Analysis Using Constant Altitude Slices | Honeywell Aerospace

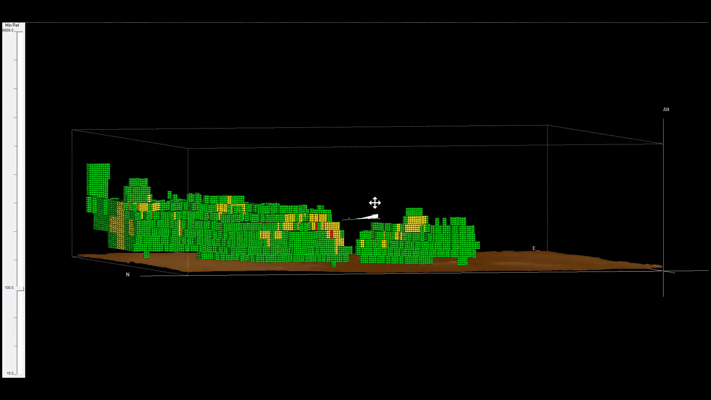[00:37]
Most newer radar systems today provide modes for automatic weather detection,
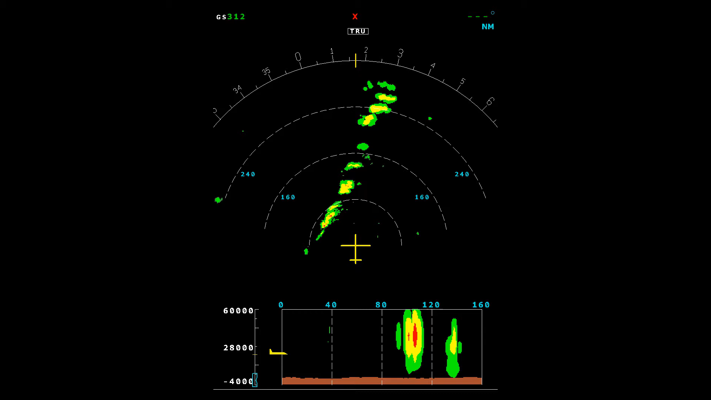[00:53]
Other times, determining the path to take is much more difficult.